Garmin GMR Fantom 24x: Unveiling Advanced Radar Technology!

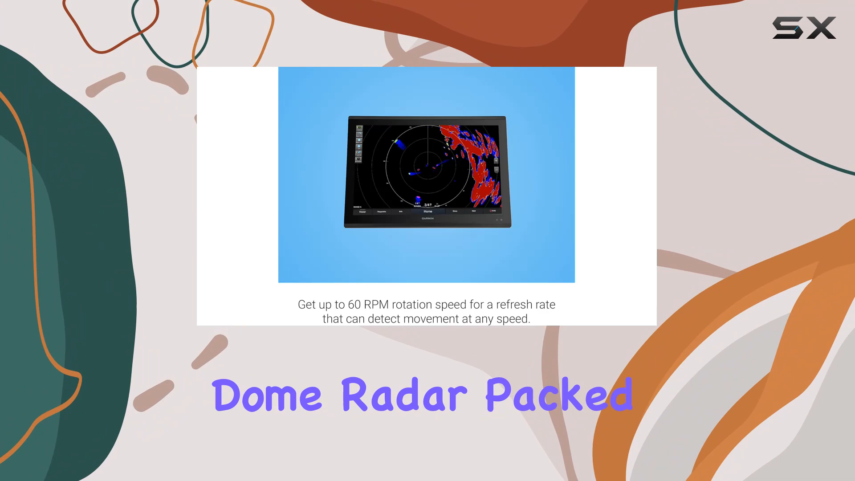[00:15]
packed with cutting edge features this 24 inch 50 watt solid state dome radar is set to
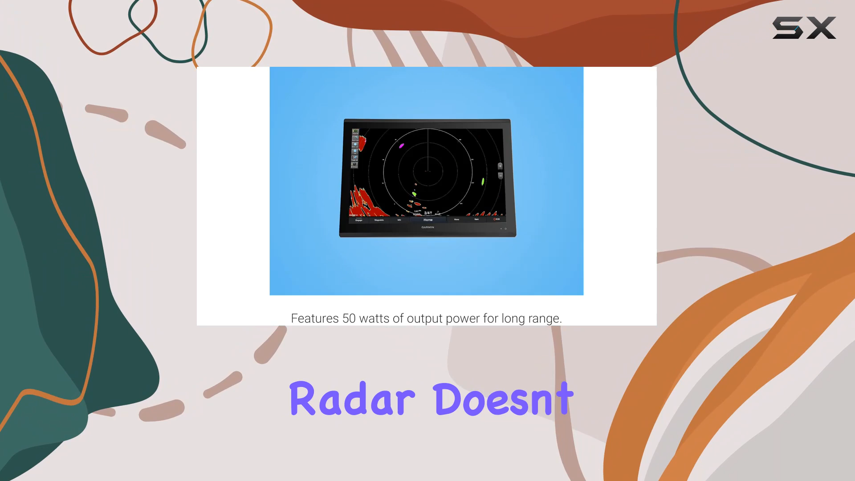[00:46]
doesn't disappoint with up to 60 rpm rotation speed you get a refresh rate that can
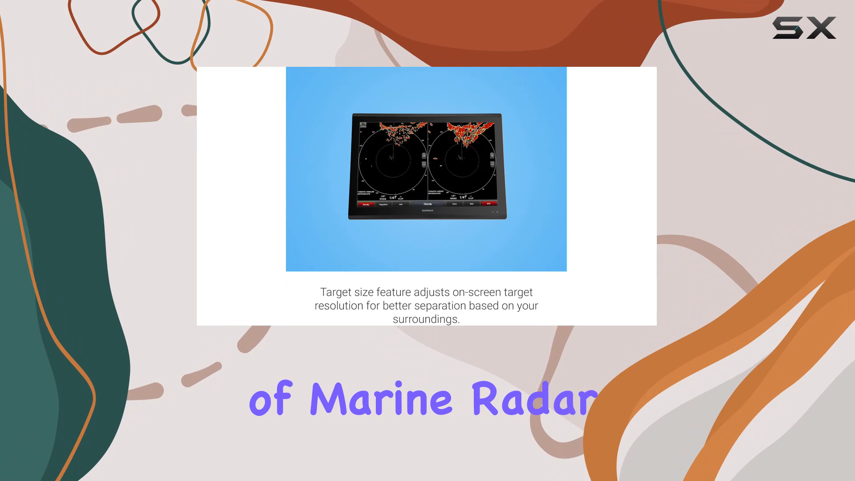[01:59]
radar technology with its long-range capabilities customizable features and advanced